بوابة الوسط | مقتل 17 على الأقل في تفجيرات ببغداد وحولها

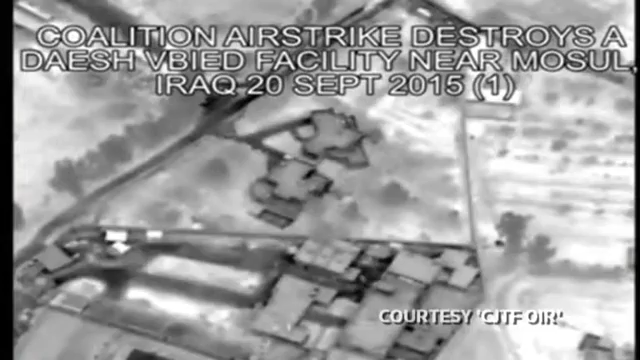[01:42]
الولايات المتحدة أعلنت قوة المهام المشتركة تنفيذ ضربات جوية على
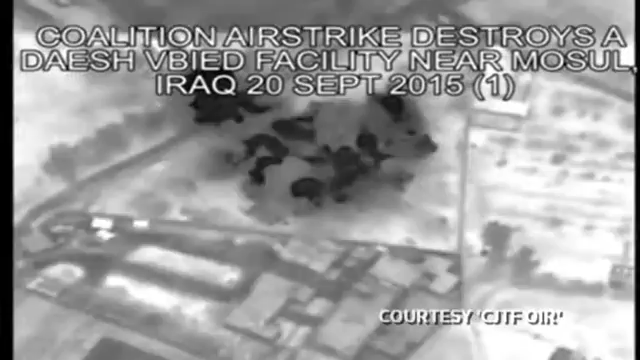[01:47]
أهداف لدولة الإسلامية قرب الموصل استهدفت مركبة كانت تحمل شبكة
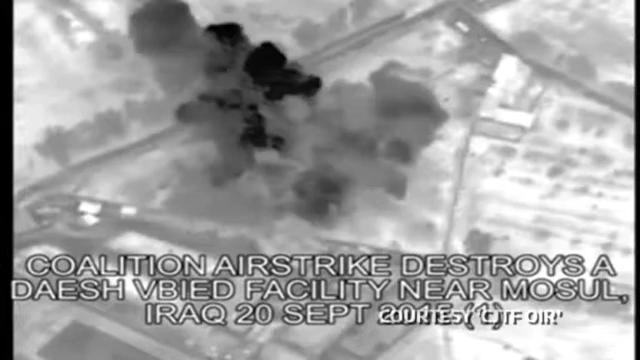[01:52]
من العبوات الناسفة والموصل الثاني كبرى المدن العراقية واستولى عليها التنظيم المتشدد في يونيو 2014 وانهار الجيش العراقي في